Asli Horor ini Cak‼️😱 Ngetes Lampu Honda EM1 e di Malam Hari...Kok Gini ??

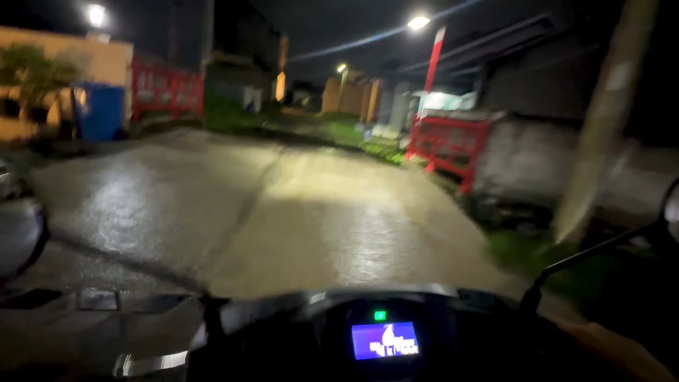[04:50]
Nih Tuh Tuh kan Ini termasuk terang loh Terang loh ini Cak YB gak akan banyak ngomong ya Ini buat ancak Kayaknya agak berat ya Cak
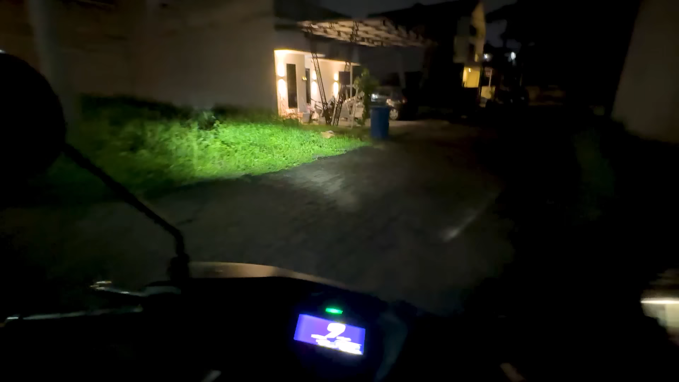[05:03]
Nih Tuh Itu Cak lampunya
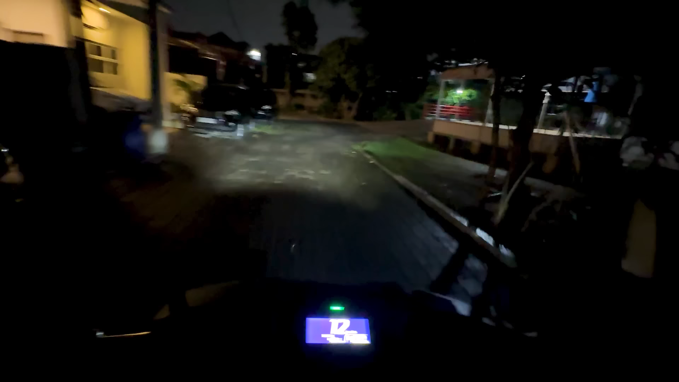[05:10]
Gila terang mas
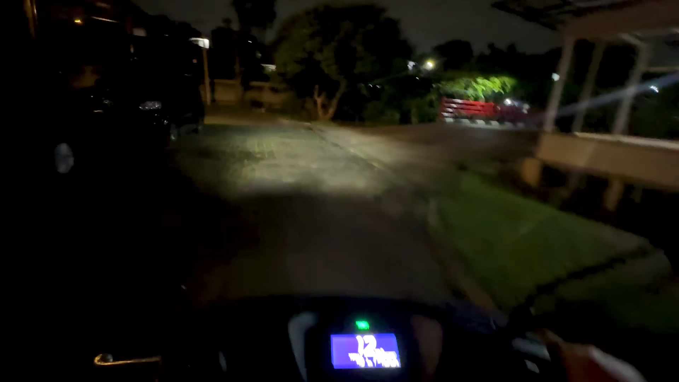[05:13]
Jadi ini ada Eco Dan juga ada yang Ada 2 pilihan nih Cak Eco sama Sprint Coba kita gas kesana ya Nah kita gas ke bagian samping sini Agak gelap Wenteng ternyata Suspensinya enak Suspensinya enak Ada guguk Kaget ya
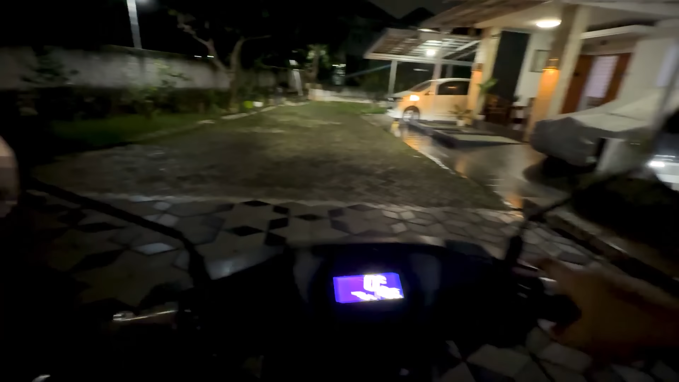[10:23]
Nah Jadi kita Turunin lampu bawahnya Yes Kita coba sekarang Masukin Oh ini harus stator dulu
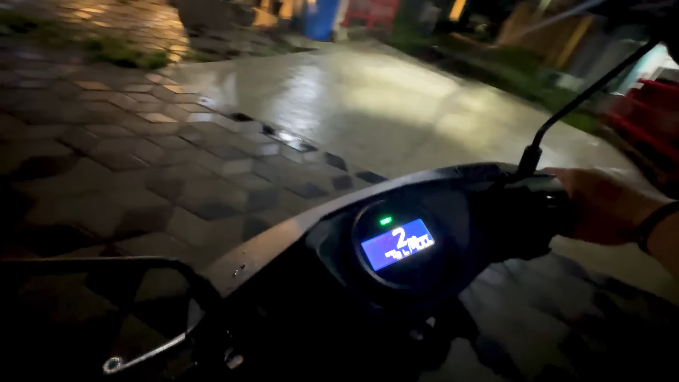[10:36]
Push Baru ready Jadi memang safety sih ya Cak Ini gak bisa langsung dipuntir Harus sampai dimastikan dulu
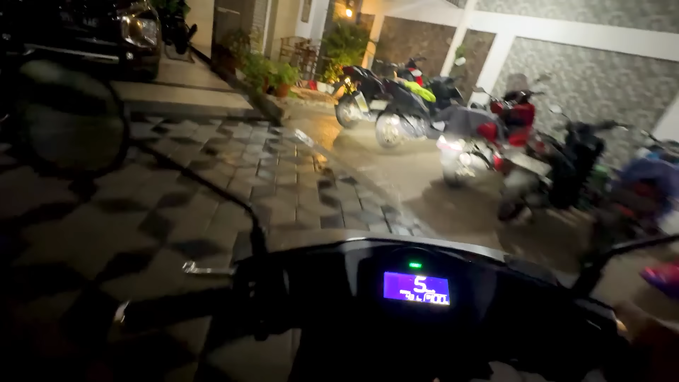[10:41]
Pencet statornya baru mau dia Nah gitu